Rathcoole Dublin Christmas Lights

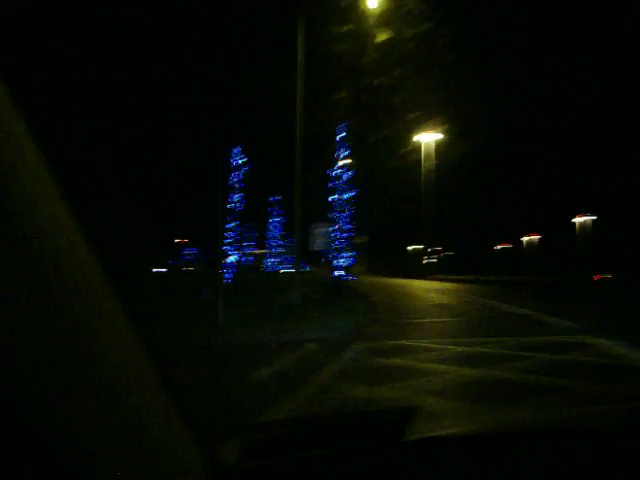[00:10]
Now there's a lovely scene, isn't there? Oh I think it's lovely anyway. Did you take a photograph of the sign saying Rat Cool, did you? I'm doing it now, here we have the Rat Cool lights. Yeah.